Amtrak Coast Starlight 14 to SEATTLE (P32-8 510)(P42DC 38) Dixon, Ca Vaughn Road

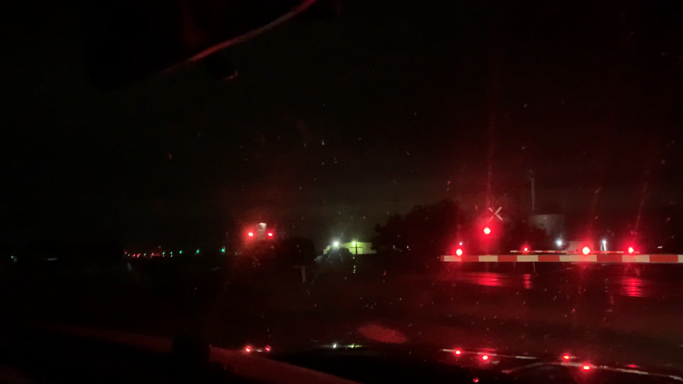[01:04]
Woo! There he goes. He's going to Seattle. Heads up to anybody who wants to go catch that 510. Woo! Woo! Thank you.